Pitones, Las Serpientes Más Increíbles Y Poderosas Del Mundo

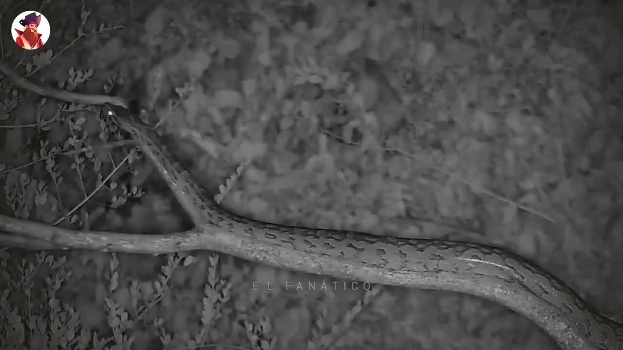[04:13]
Se desliza por el árbol muy lentamente, si me preguntas. Esta pitón africana de 4 metros de largo está relajándose en un árbol cuando un par de personas quieren bajarla.